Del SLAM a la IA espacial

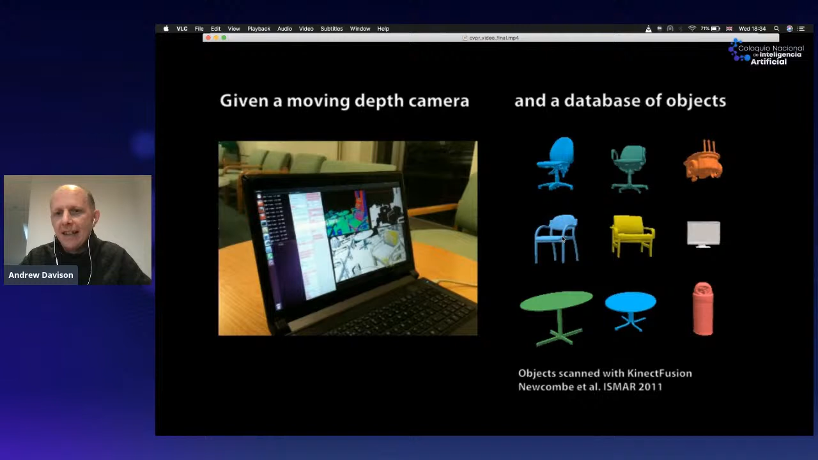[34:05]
So we know that this exact type of chair and this exact type of table are present in this scene.
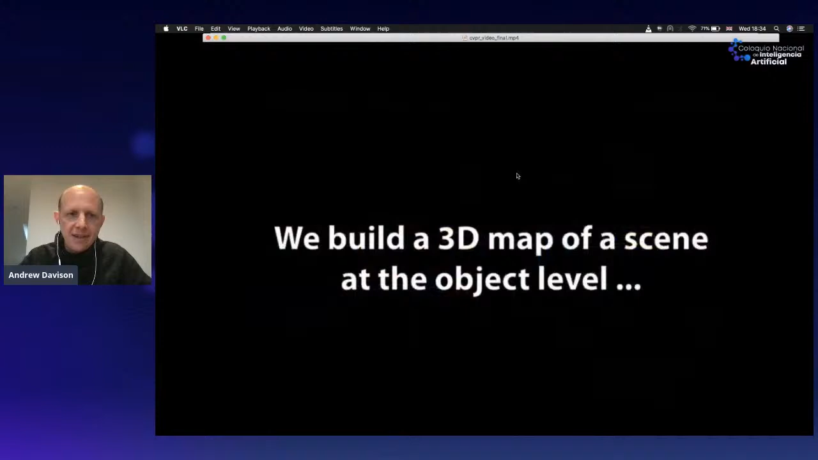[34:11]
So then as the system progresses, we don't just do bottom-up mapping of the scene.
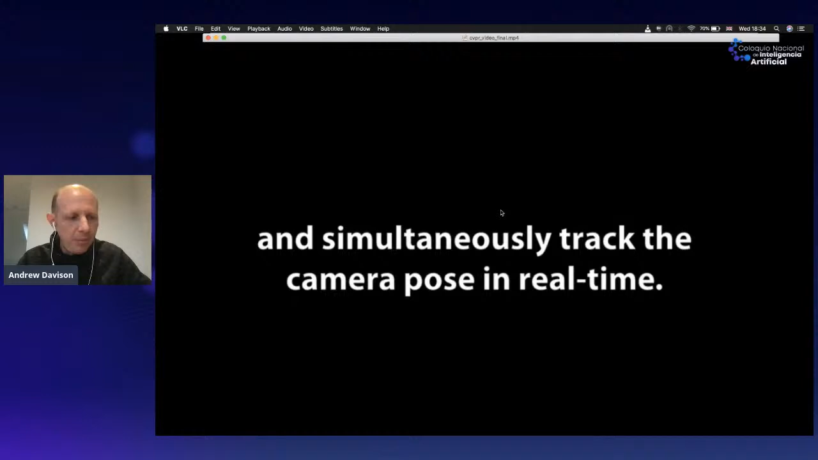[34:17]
We're immediately doing object detection. And we're trying to detect from the input depth images of this camera,
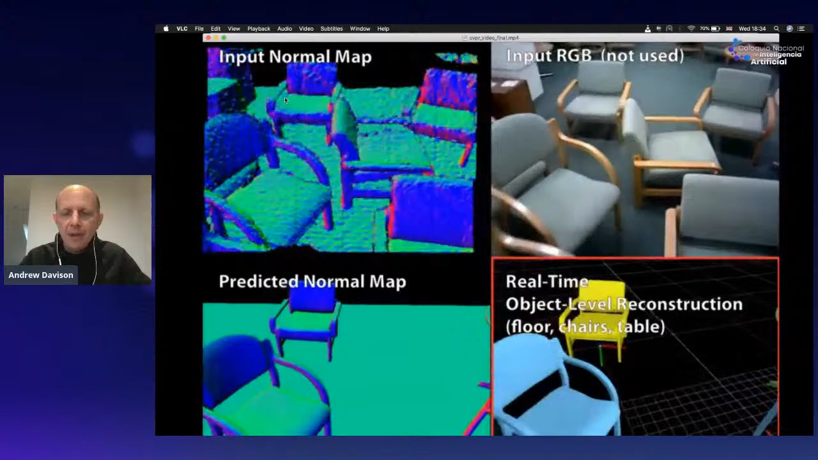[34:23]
whether there are any instances of these known objects present.
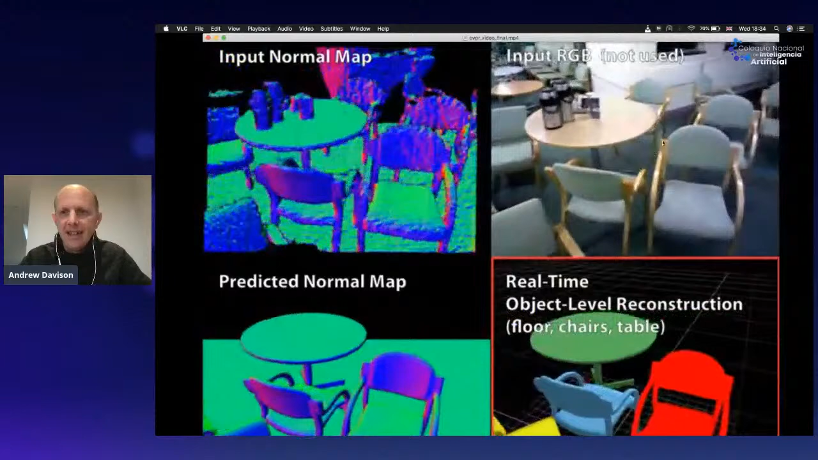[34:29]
So you can see in the scene, there's many, many chairs here. And then you'll see them appear in the SLAM map.
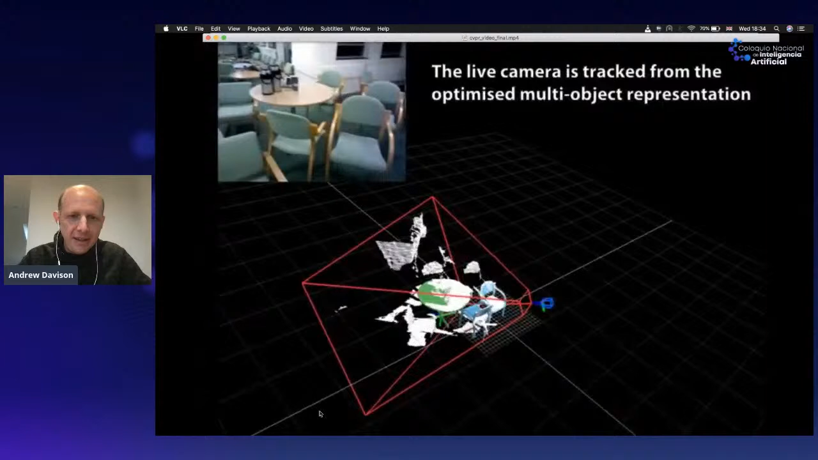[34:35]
So the map only exists at the level of objects.
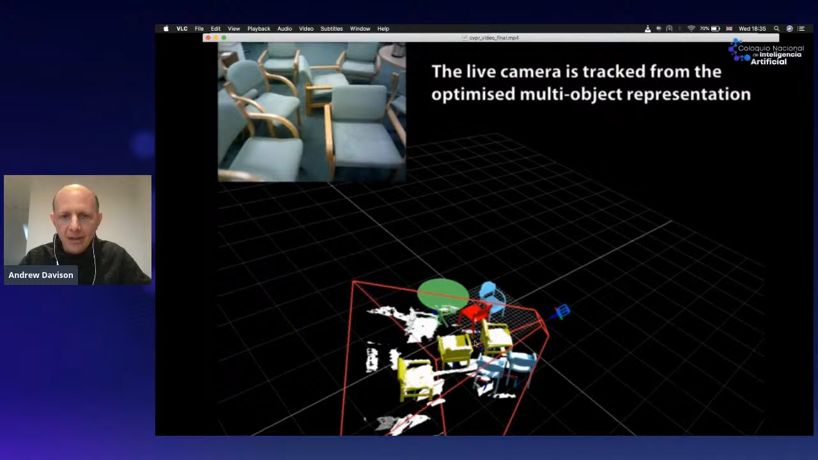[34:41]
There's no sort of incremental reconstruction. You'll see when we detect a chair, the whole chair is kind of popped into the map.
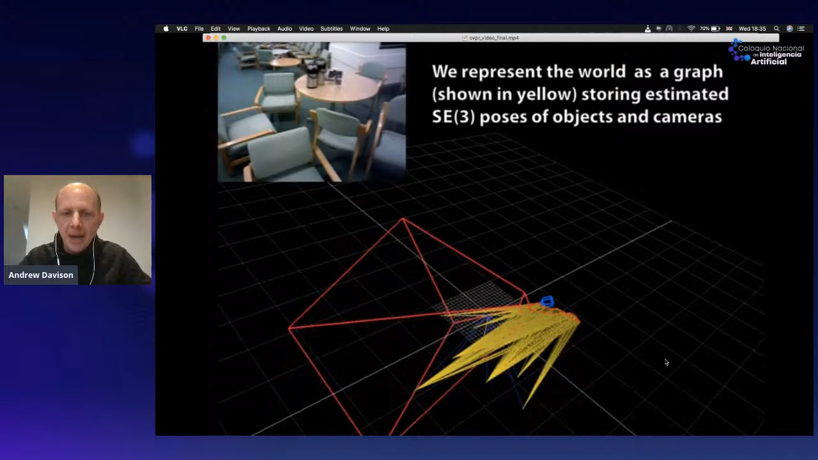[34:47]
And then the chairs take part in this factor graph.
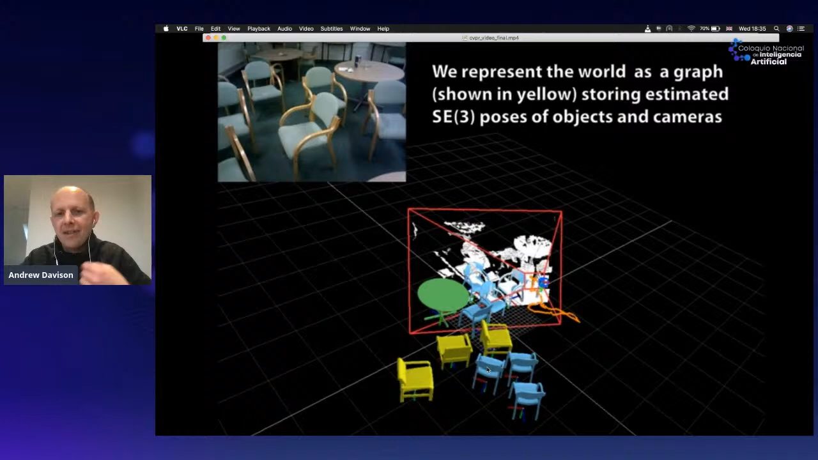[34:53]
So they kind of become landmarks in our SLAM system, a bit like the original points in MonoSlam. But now each one of those landmarks is a whole object.
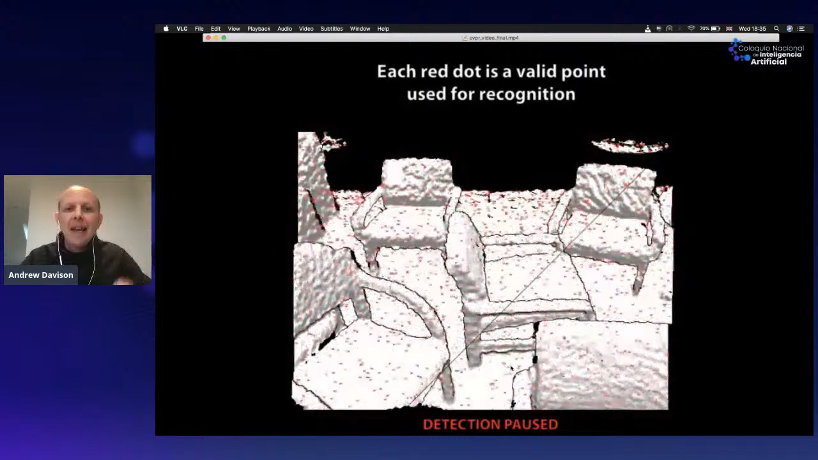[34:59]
So that was very promising. But the obvious limitation of this system was that this worked for these very precise objects.
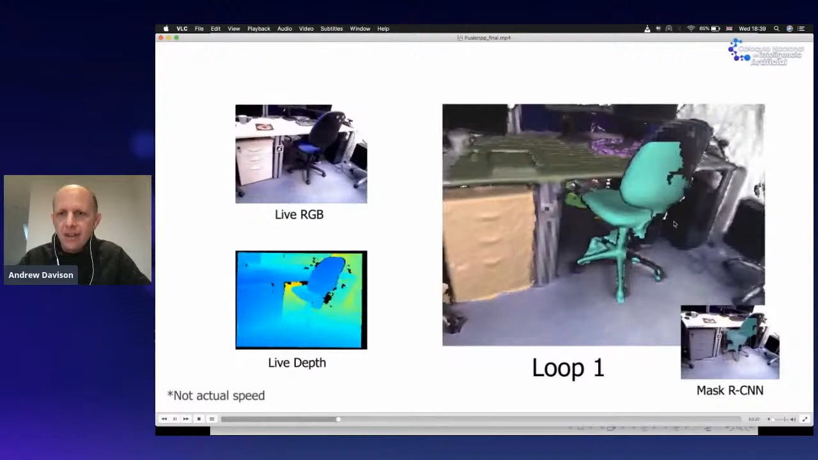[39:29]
So that's nice because we can deal with pretty much any type of object, and you'll see all these different objects that are being put into the map.
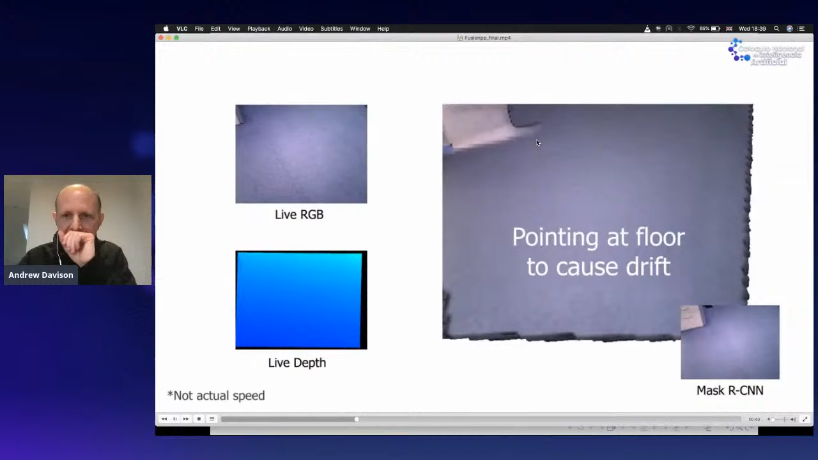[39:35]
But the disadvantage is that we can only really reconstruct the parts of the objects we can see.
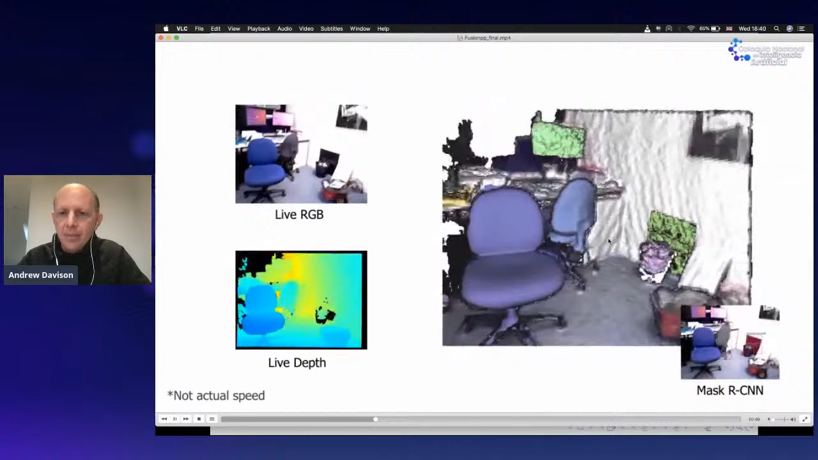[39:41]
So some of these objects, you'll see the reconstructions, they have holes in them,
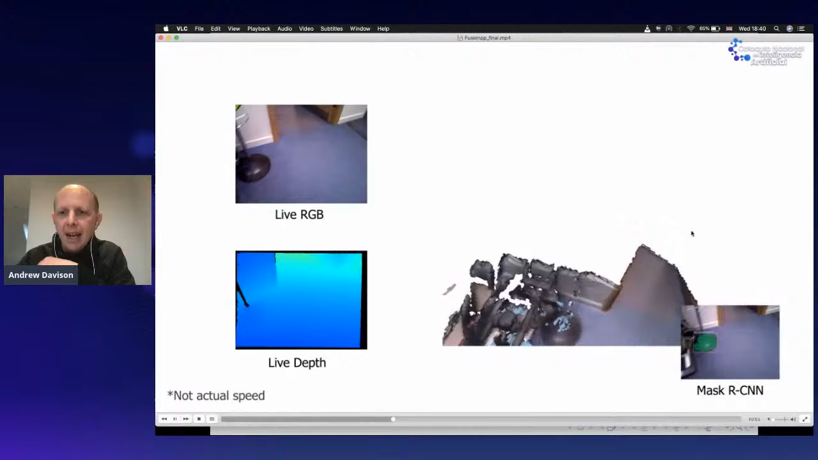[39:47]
and we haven't reconstructed the back of the objects that we've never seen.